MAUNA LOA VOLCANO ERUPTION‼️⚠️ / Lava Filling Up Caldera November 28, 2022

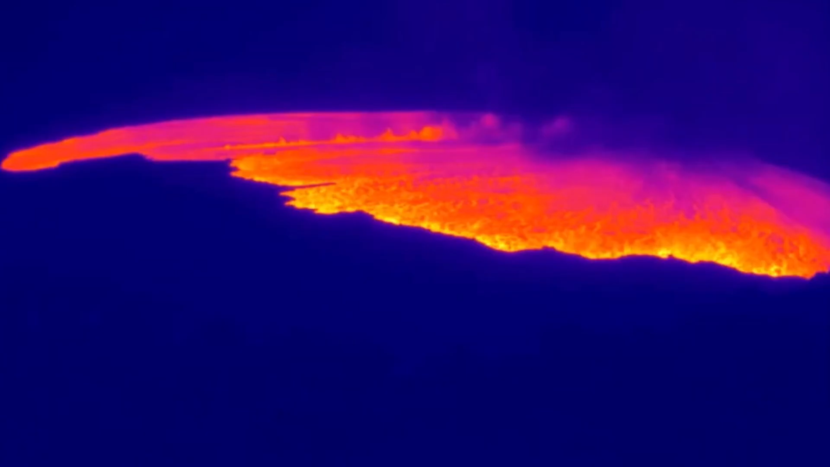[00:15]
Having a look here at thermal imagery of the summit as you can see lava filling up the caldera and that happened about five
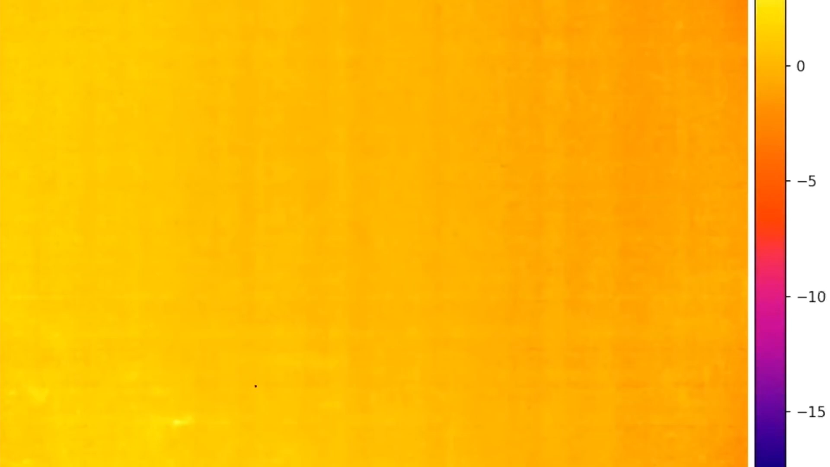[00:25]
hours ago in the middle of the night earthquakes waking some residents up
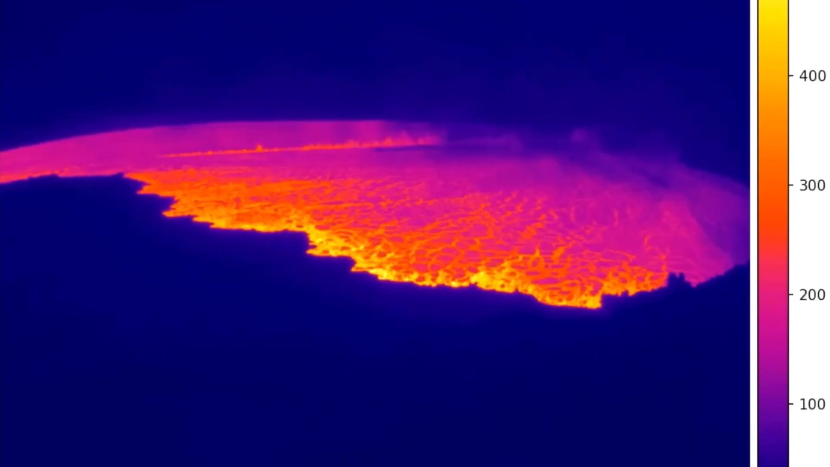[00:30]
around Mauna Loa and the big island seeing a lot of activity.
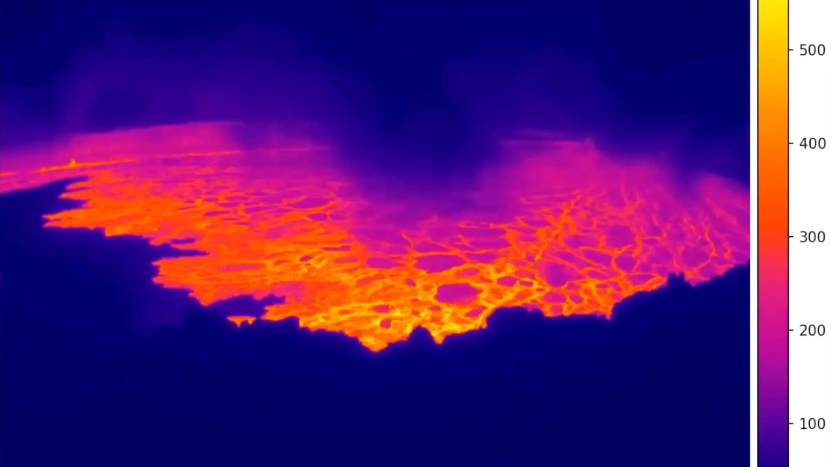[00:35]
Over the past few days we've seen lots of activity around the ring of fire and we were kind of expecting something like this to happen.
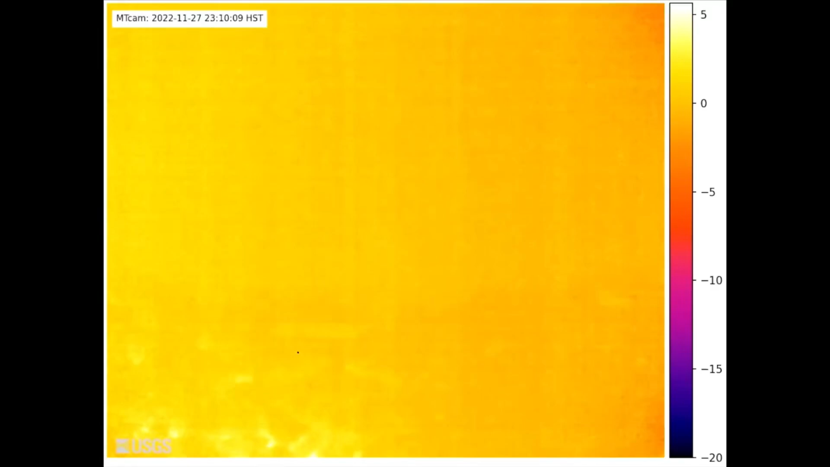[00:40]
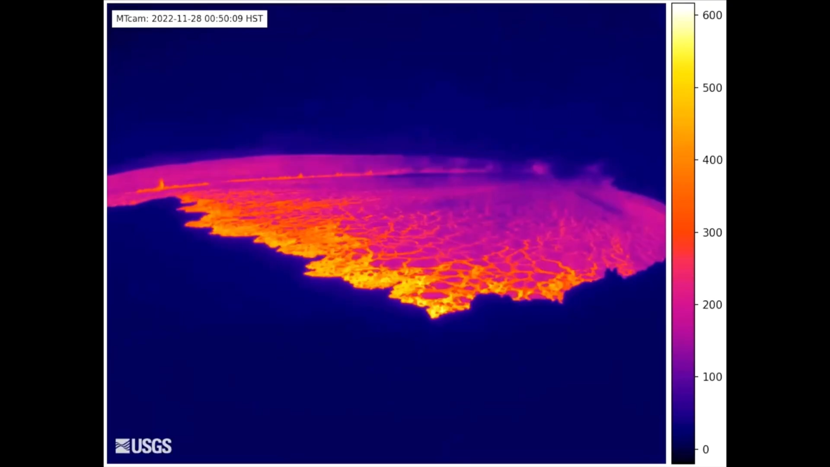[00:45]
Large eruption occurring now at Mauna Loa volcano.
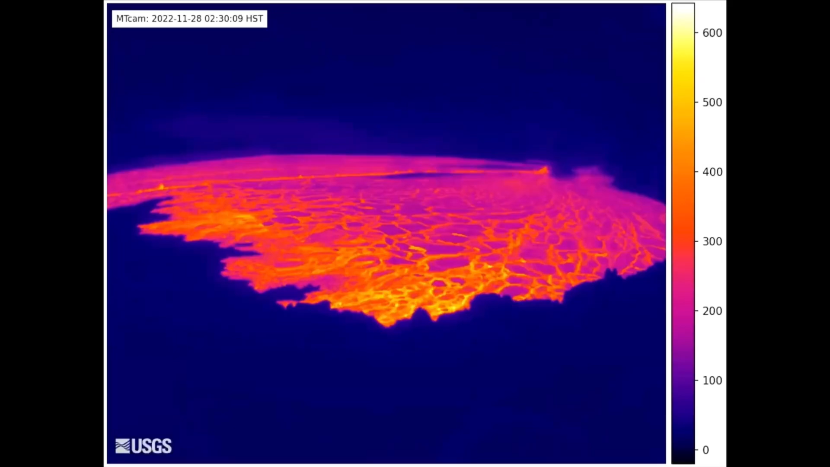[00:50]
The big island, big news here. We're seeing an earthquake swarm.